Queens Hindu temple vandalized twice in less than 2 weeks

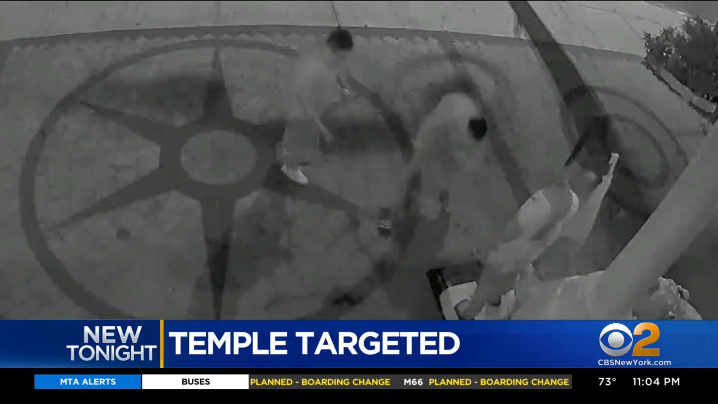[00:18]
Surveillance video shows someone thrashing a statue of Mahatma Gandhi with a sledgehammer overnight Tuesday. He smashes the head off then topples it over.
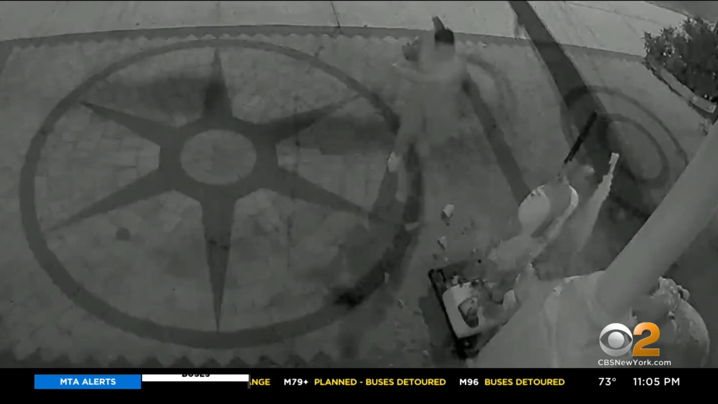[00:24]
Minutes later, a group of six stomp on it and take turns hammering the statue before taking off.